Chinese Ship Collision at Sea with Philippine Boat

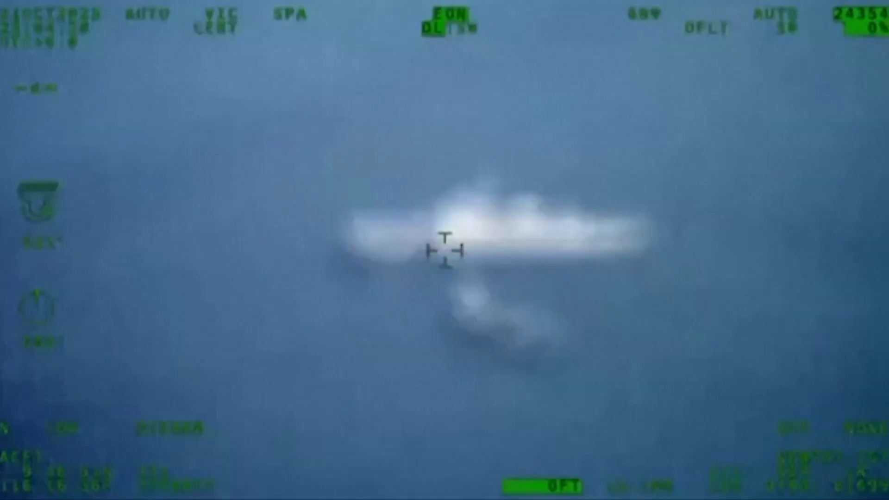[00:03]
China and the Philippines traded accusations over a collision
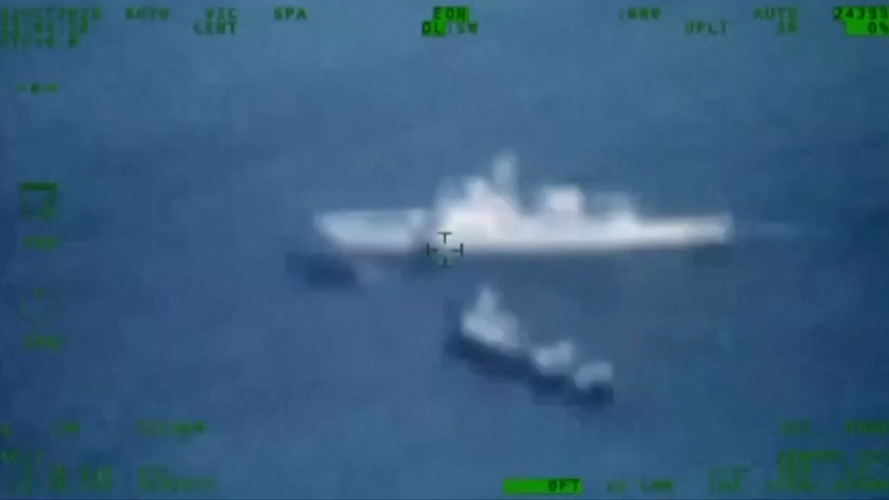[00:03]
in disputed waters of the South China Sea on Sunday as Chinese vessels blocked Philippine boats supplying forces there.